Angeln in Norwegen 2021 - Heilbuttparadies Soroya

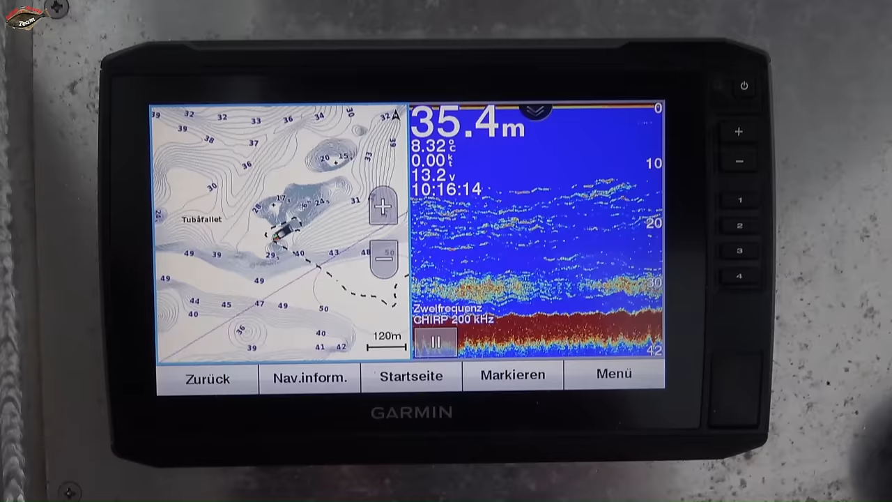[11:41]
On screen: depth 35.4 m, water 8.32°C, speed 0.00 kn
Zumindest waren die Futterfischschwärme auf den Plateaus anzutreffen.
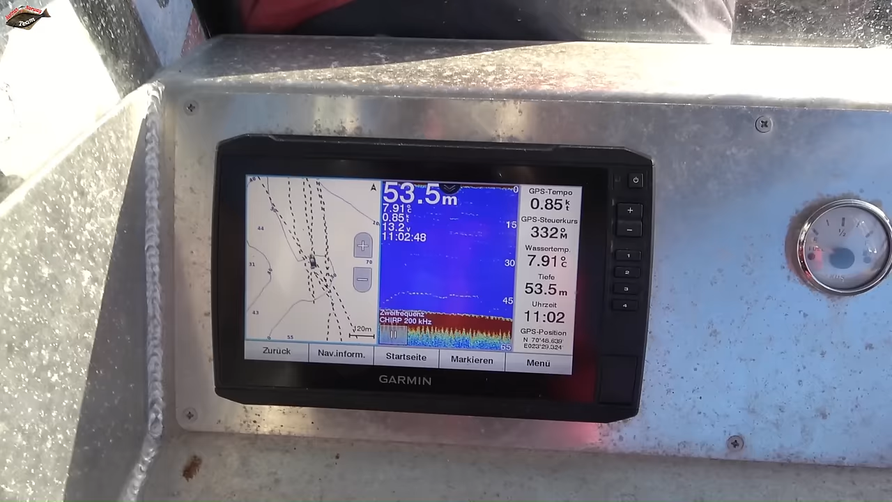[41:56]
On screen: depth 53.5 m, water 7.91°C
Wir begannen in einer Wassertiefe um die 50 Meter mit dem Angeln, wo Norbert gegen Mittag ebenfalls einen Butt am Haken hatte.
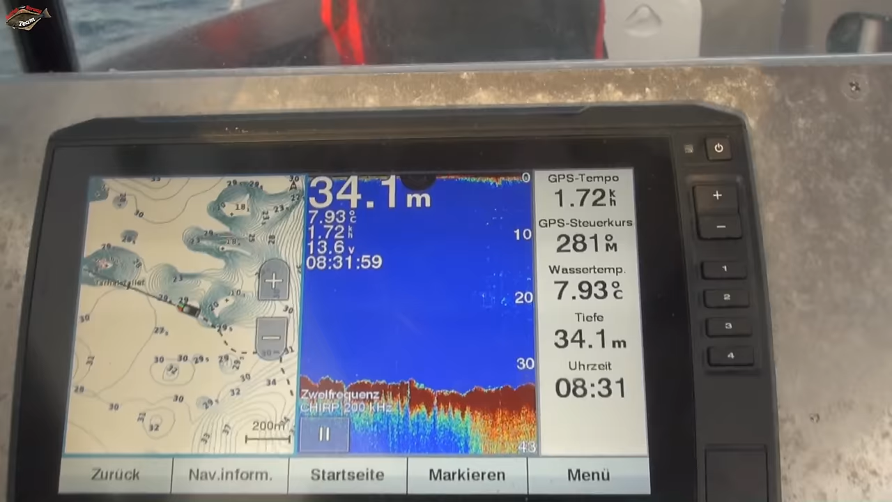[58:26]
On screen: depth 34.1 m, water 7.93°C
Nach einer 40-minütigen Ausfahrt sind wir nun
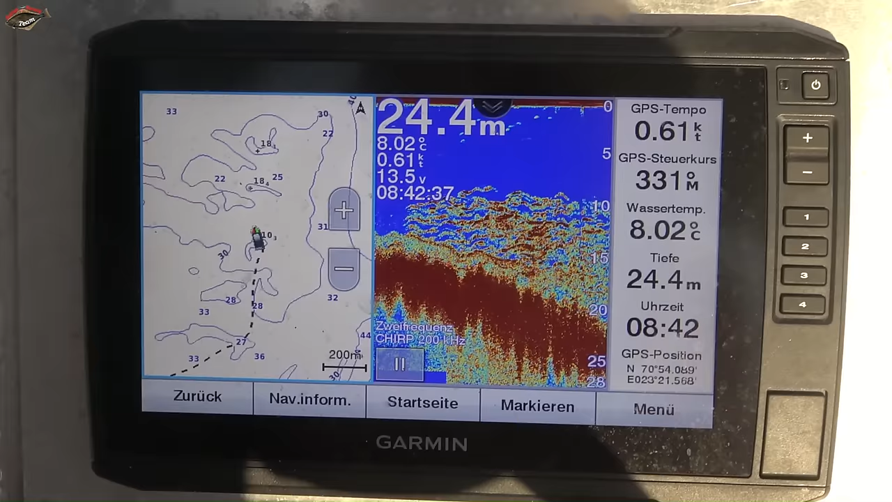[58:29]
On screen: depth 24.4 m, water 8.02°C, speed 0.61 kn
am Tarhalsfallet angekommen und versuchen es auf den umliegenden Unterwasserbergen in Tiefen zwischen 30 und 20 Metern.
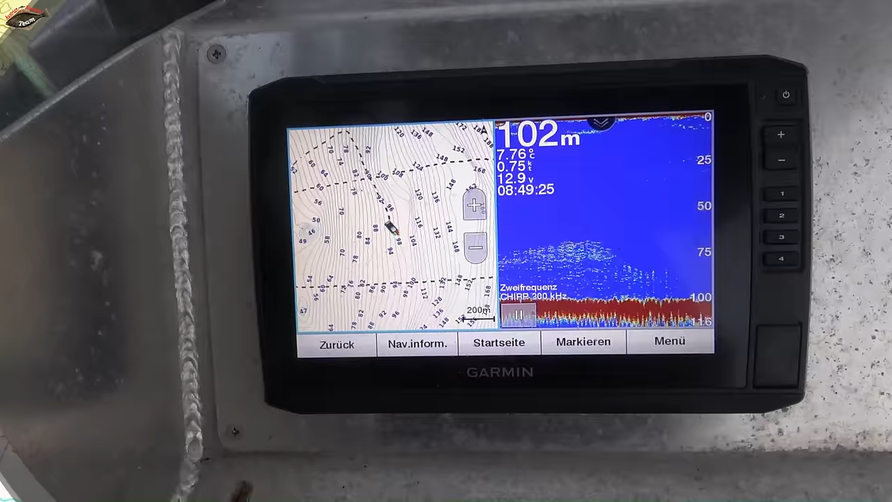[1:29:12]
On screen: depth 102 m
So, wir angeln jetzt hier direkt am Ausgang zum Ackerfjord in ca. 110 Meter Tiefe.
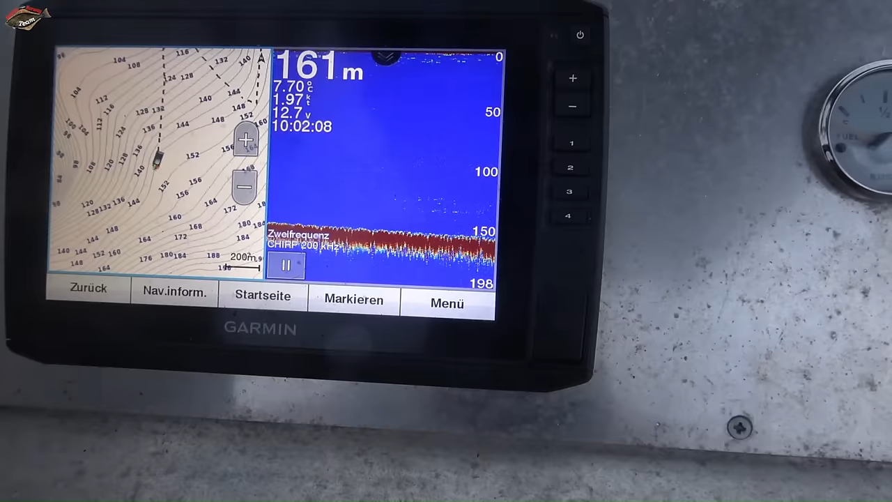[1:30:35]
On screen: depth 161 m, water 7.70°C
Diese Fische sind hier auf dem Echolot in Tiefen um die
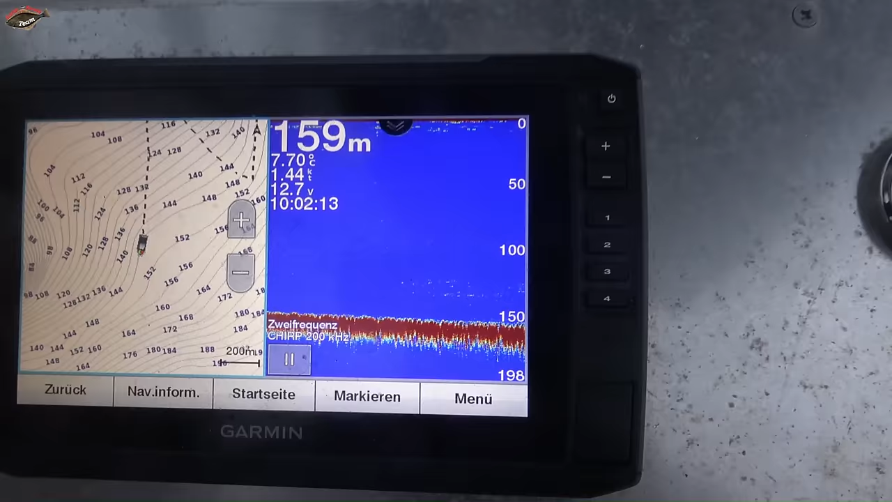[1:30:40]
On screen: depth 159 m, water 7.70°C, speed 1.44 kn
125 Meter sehr gut zu sehen.
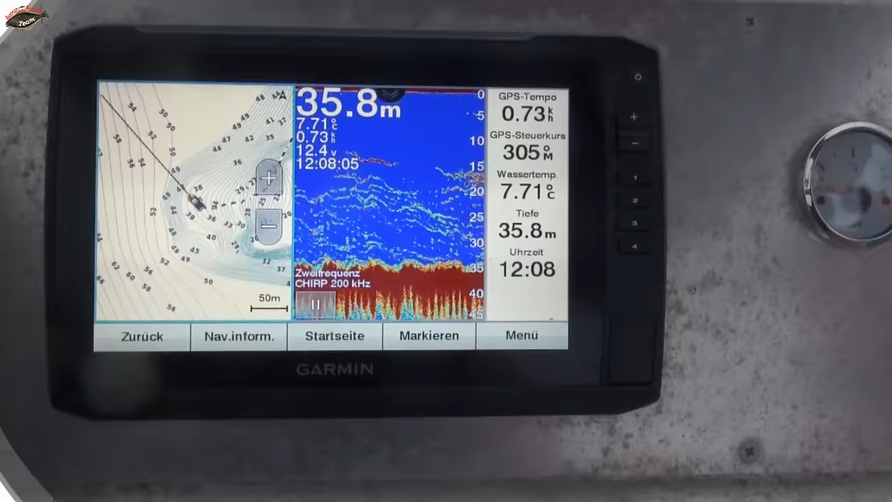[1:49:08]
On screen: depth 35.8 m, water 7.71°C, speed 0.73 kn
Ablassen, aufheben, Dorschbiss. Dorsch um Dorsch.
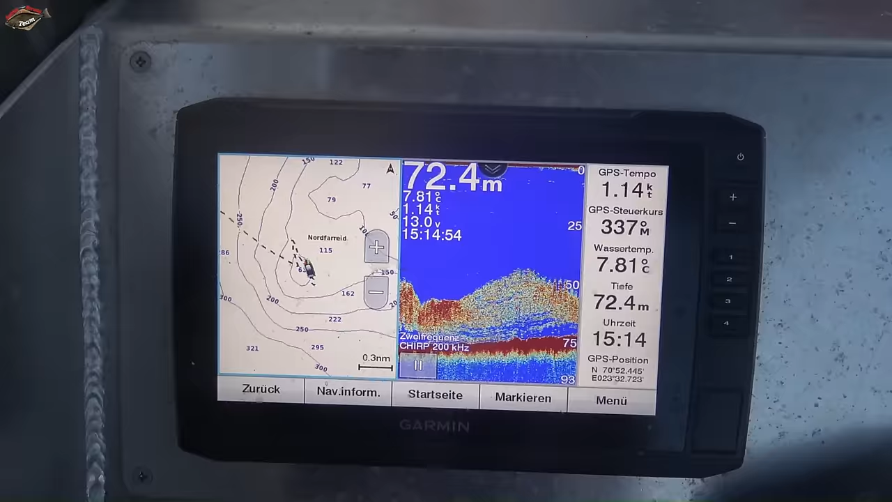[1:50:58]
On screen: depth 72.4 m, water 7.81°C, speed 1.14 kn
denn wir standen sofort mitten im Futterfisch und es dauerte nicht lange, bis der erste Großdorsch am Haken hing.
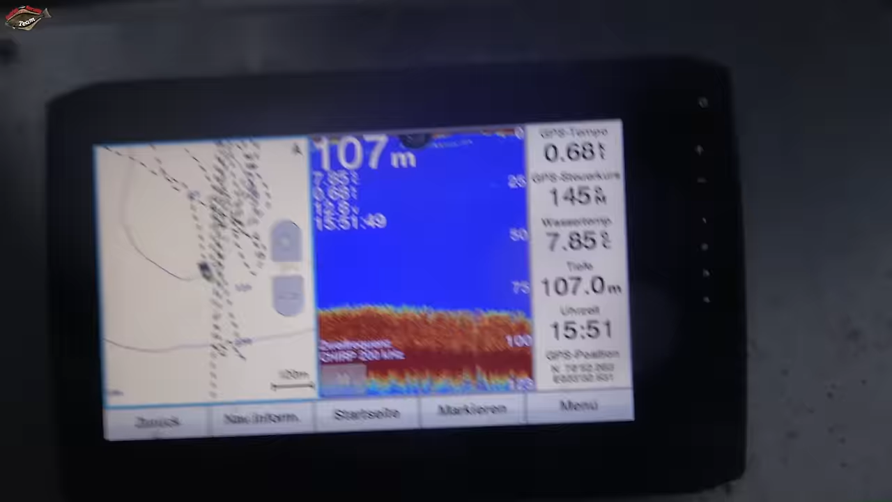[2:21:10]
On screen: depth 107.0 m
Grund zeigte das Echolot eine einzige Fischwand.